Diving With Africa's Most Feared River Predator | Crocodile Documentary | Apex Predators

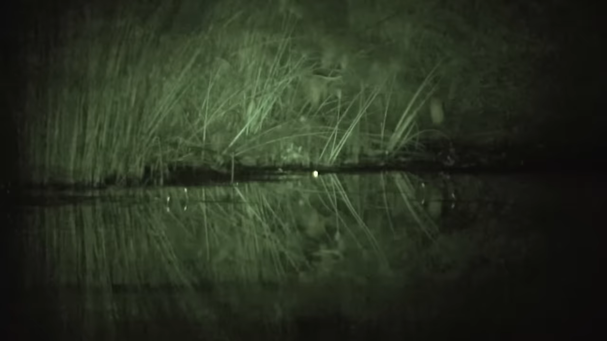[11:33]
They are easily spotted by the glow of the iridescent cells in their eyes. The reflective layer amplifies the light entering the eyes to help the crocodiles spot prey in the dark.
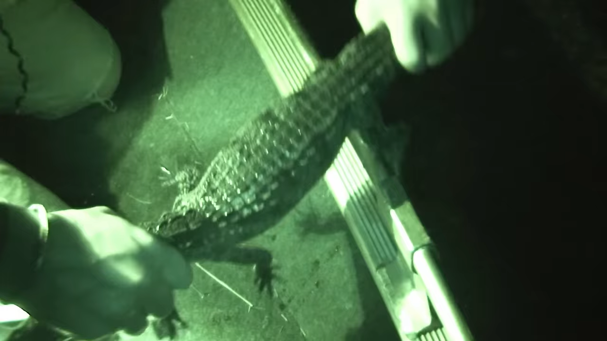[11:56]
Vince catches juveniles with one hand, but he needs to watch their tiny teeth, which could shred his fingers.
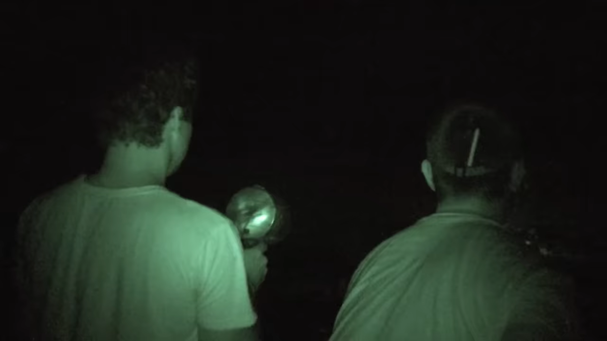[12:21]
All lights on the boat except the searchlight are switched off to hide Brad and Vince.
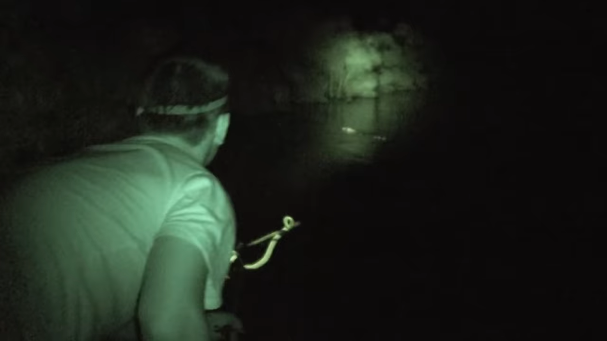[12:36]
They approach a much bigger crocodile.